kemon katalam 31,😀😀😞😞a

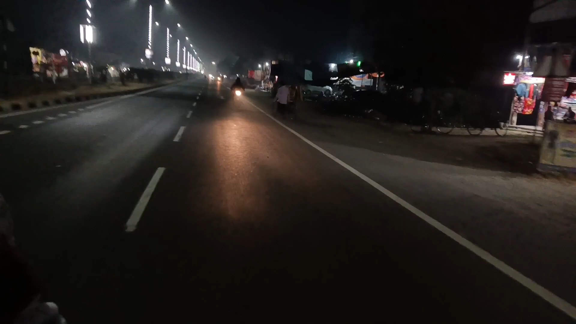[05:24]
তারপরে অটো করে আমরা ফিরছি, এবার খুবই শীত ছিল আর এই লাইটিংটা দেখতে খুব ভালো লাগছিল, সেজন্য একটা ক্লিপ তুলে নিয়েছি তোমাদেরকেও দেখানোর জন্য। কতটা কুয়াশা পড়েছে মানে ভাবার মতো না।